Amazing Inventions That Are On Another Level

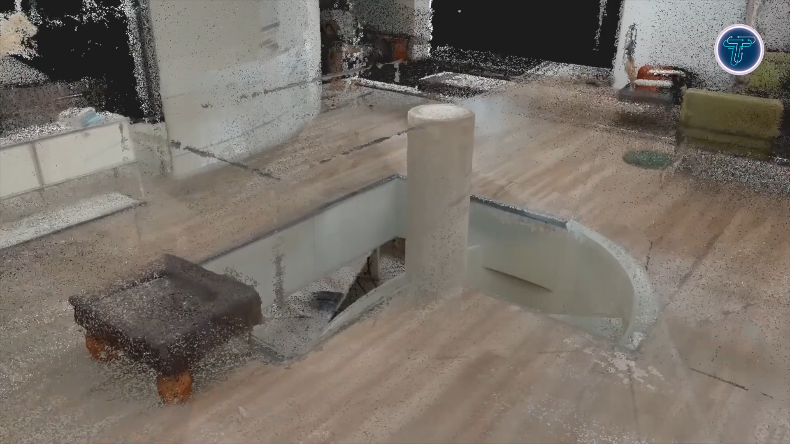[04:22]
enhancing the quality and usability of point cloud data.
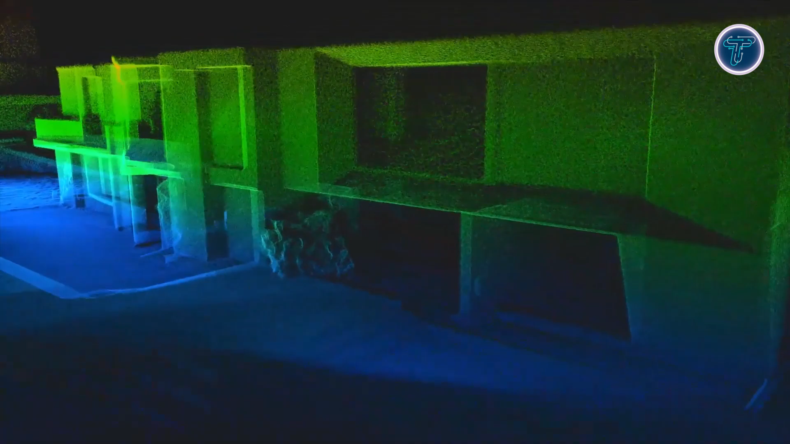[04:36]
With the ability to collect detailed, color-rich scans in a wide field of view, the Cygnus Light redefines efficient, high-quality mobile scanning.